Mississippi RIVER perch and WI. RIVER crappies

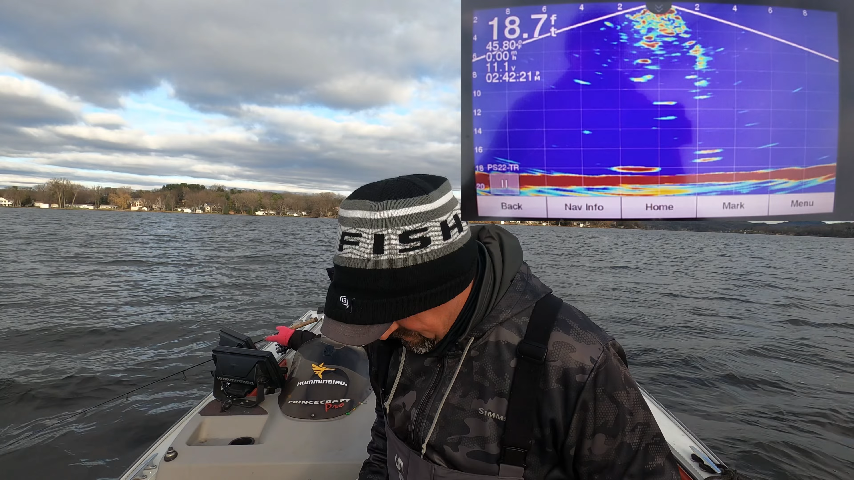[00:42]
On screen: depth 18.7 ft
comes again come on back for more I don't know what he is but he keeps just nicking at my jig look at that he just cracked it got him that time
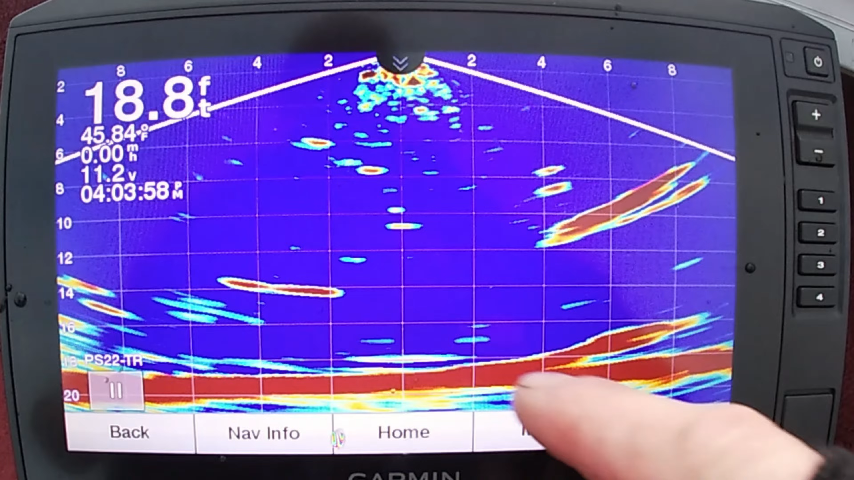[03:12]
On screen: depth 18.8 ft
bait fish it's on video these are all like bait fish shad that are moving in this time of year they move up in this shallow water
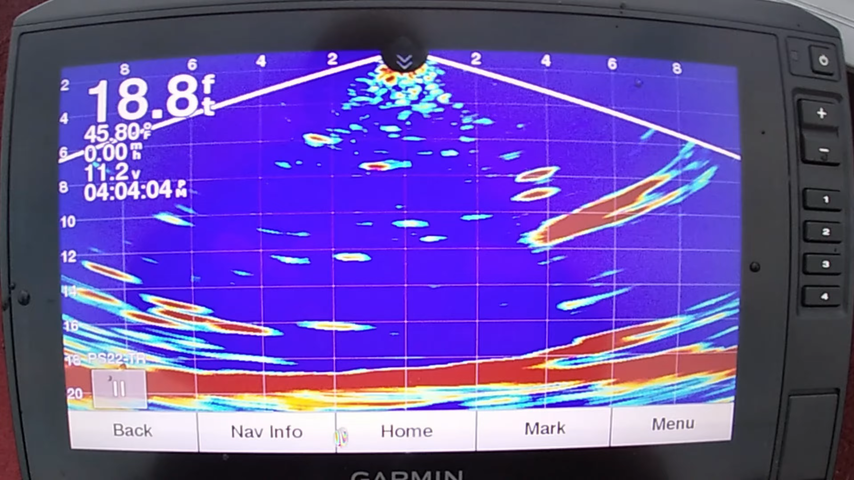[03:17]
On screen: depth 18.8 ft
so it's you know if I had a live scope I'd probably be able to tell the difference but I can't tell the difference between that and a crappie I just know the crappies are under them because they're probably feeding on them so I try to get my jig as close to bottom as I can because these little shad whatever they are they'll swipe at that grub too but they're not big enough to actually eat it I just wanted to point that out to you
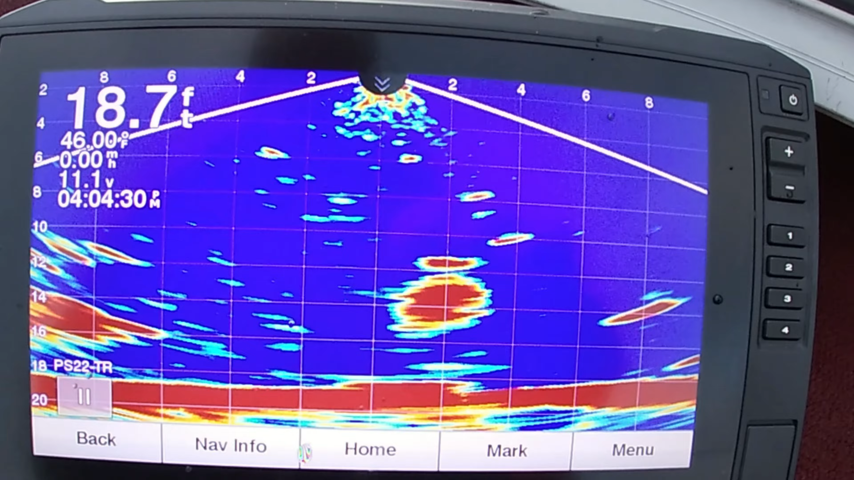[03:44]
On screen: depth 18.7 ft, water 46.00°F
got it it comes screaming up they're really tight on the bottom now another white one
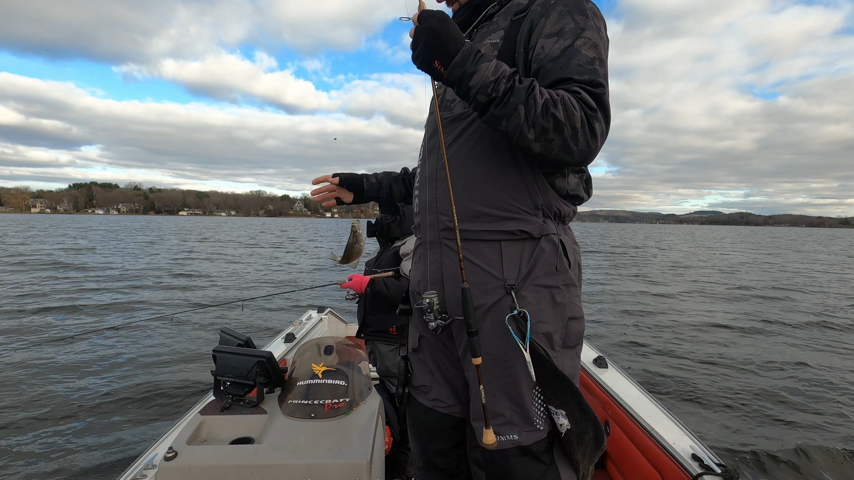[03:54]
yeah here we go a whole bunch of them under me now throw him back get back down put it right down in his face
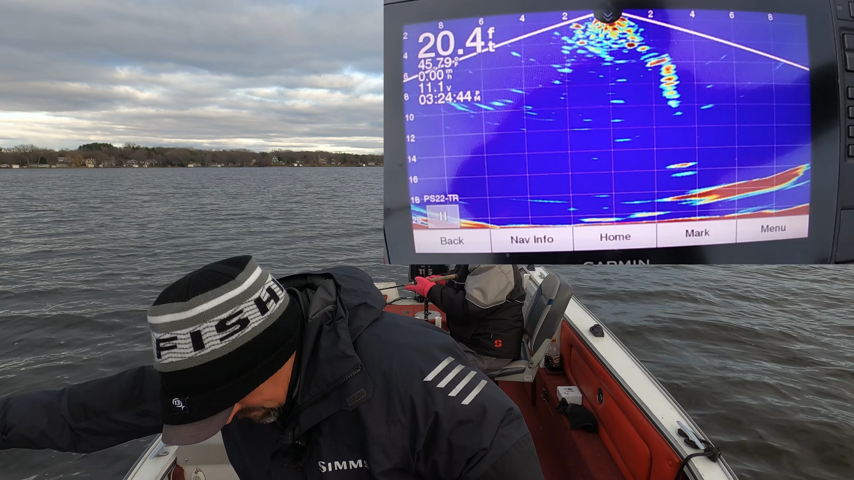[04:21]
On screen: depth 20.4 ft, water 45.79°F
he's just kind of cruising around there he doesn't really seem too interested weird oh I kind of spooked him spooked him there I touched him with the jig I think
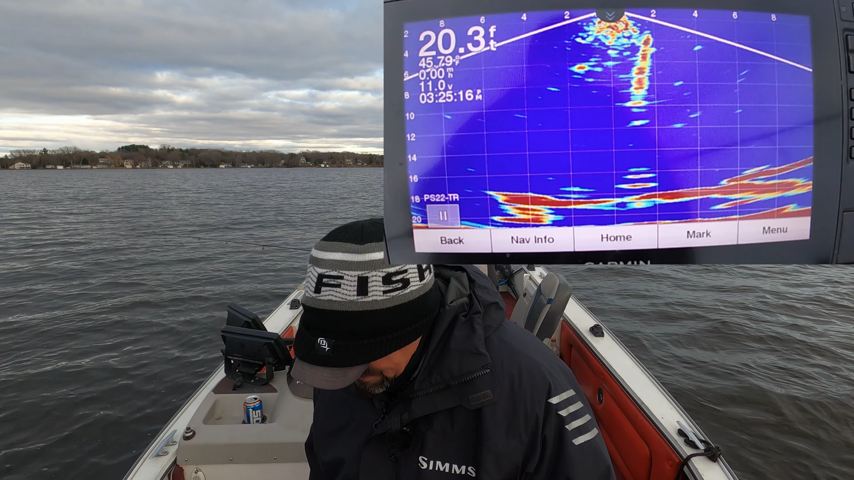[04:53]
On screen: depth 20.3 ft, water 45.79°F
I like that probably a little white bass
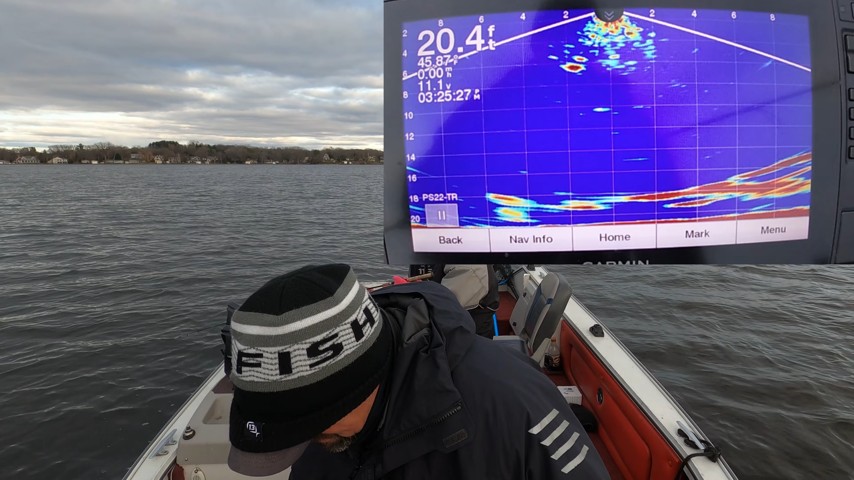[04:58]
On screen: depth 20.4 ft
oh I just got slacklined live on camera he came right out of the brush there
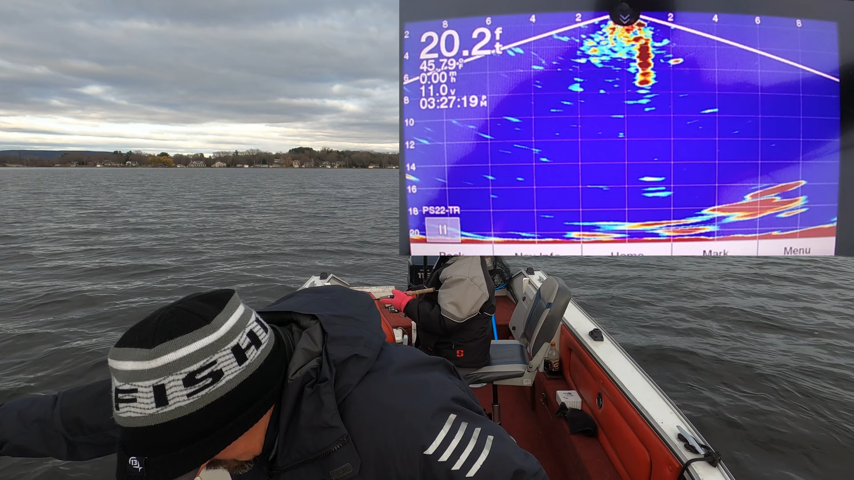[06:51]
On screen: depth 20.2 ft
I don't I don't want to I'm gonna get crushed pulling it away from him man that's a big one holy crap holy moly there's another